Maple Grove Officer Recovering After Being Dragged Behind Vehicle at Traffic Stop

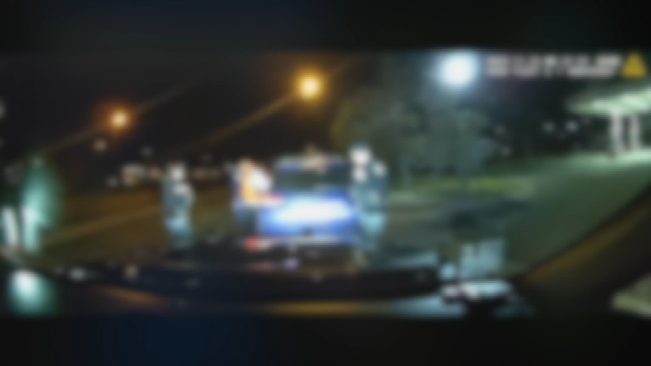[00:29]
Officers learned that Rudolph had a suspended license and saw an open container of alcohol inside his Ford Escape.
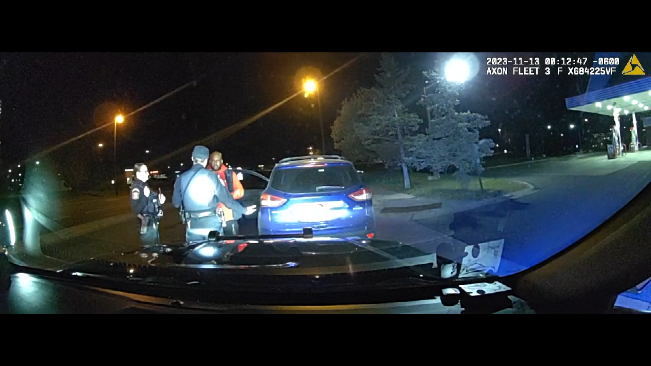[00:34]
Police had Rudolph exit the vehicle to perform a field sobriety test, but Rudolph ran back to his car and tried to drive away. Officer Brandon Gross grabbed onto Rudolph, at which point Rudolph allegedly pinned the officer's arm inside the vehicle and dragged him. After being dragged 40 yards, Officer Gross freed himself as the vehicle sped away.